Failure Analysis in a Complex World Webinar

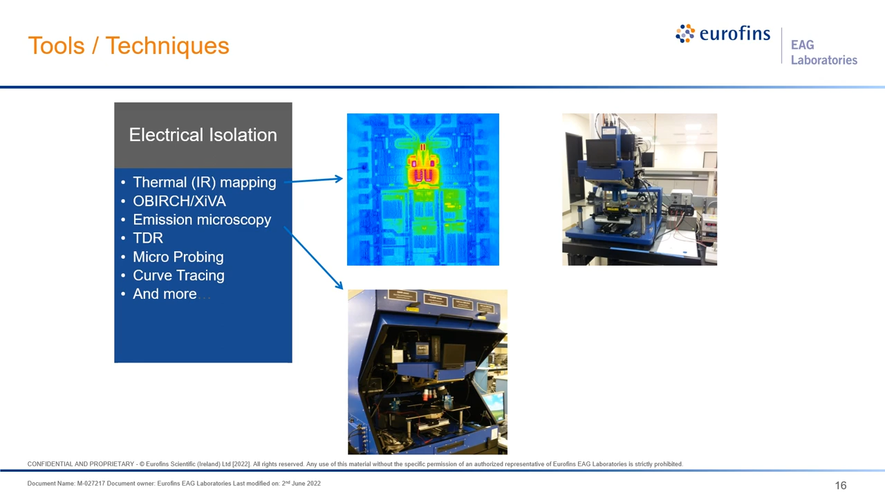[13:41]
Electrical isolation tools include thermal hotspot mapping, laser signal injection microscopy, and emission microscopy. X-ray shows the internal construction of a part and finds package integrity defects.